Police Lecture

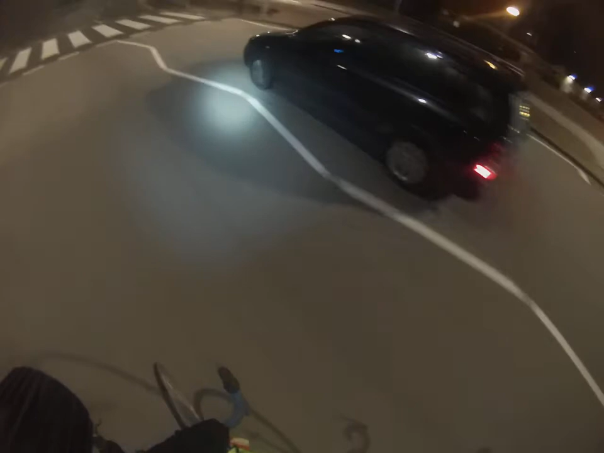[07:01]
Look at him, look. And these are the days when I wish I was a constable. Because he'd be nicked now. Look, all these lights are wrong. I'd nick him. Right. He'd be nicked now. Right, anyway. We're still on the one-way system of Milford. I'm trying to keep this brief, right? But this poor young man has got to spend the rest of his life as a police constable, and I told him that if I was in the job I'd have to resign right now,